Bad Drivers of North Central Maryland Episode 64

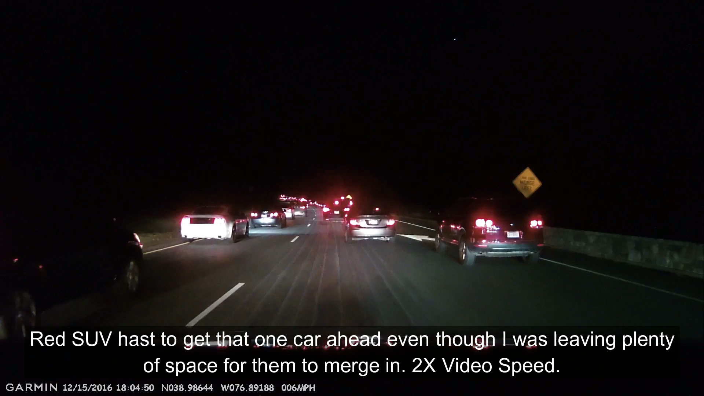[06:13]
part ahead instead of working in right here where I'm Oh boy!
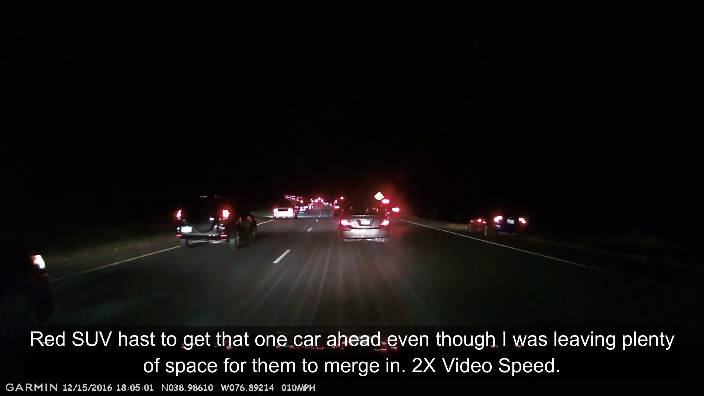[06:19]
There's people like that that are the ones that cause the traffic issues.
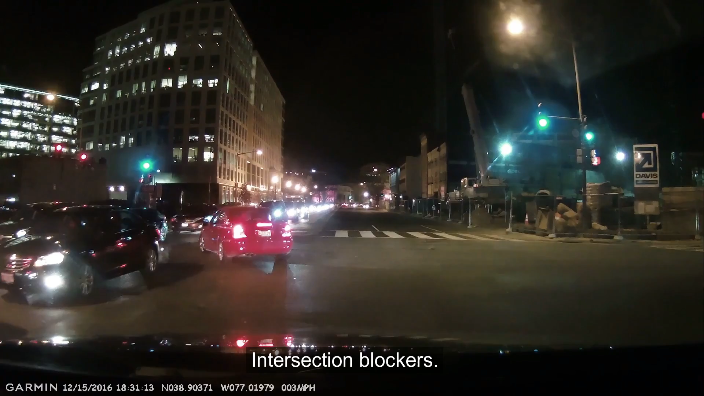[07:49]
Look at that jerk with no lights on and blocking the way so the poor car couldn't get through. Marylander, would you expect? So instead he's blocking just one lane.
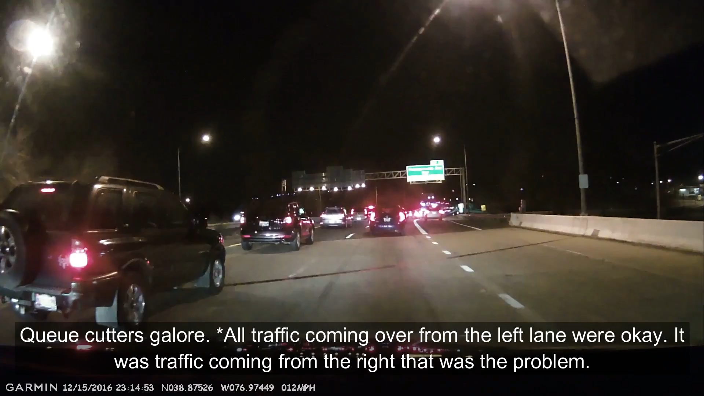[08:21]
A jerk. Oh. And that one that's going to try and cause an accident. They're in the ramp to get off, and then they're realizing that they just have to go around this little crash right here, so they're cutting back over.